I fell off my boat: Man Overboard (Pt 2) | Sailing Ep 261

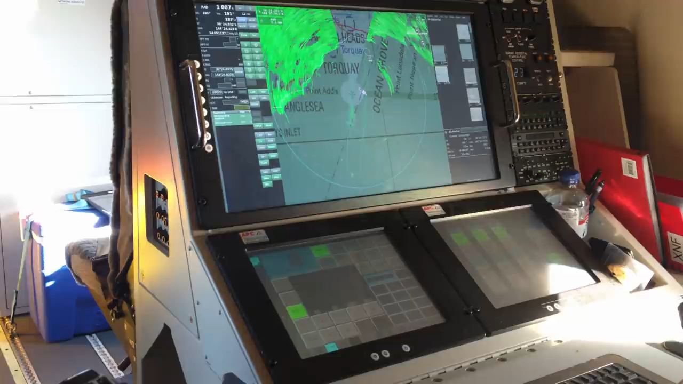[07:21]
It is the world's first optical radar developed in Australia by Sentient Vision and detects different colors and shapes against the background of the water and it was thanks to Nige's bright jacket that they were able to locate him.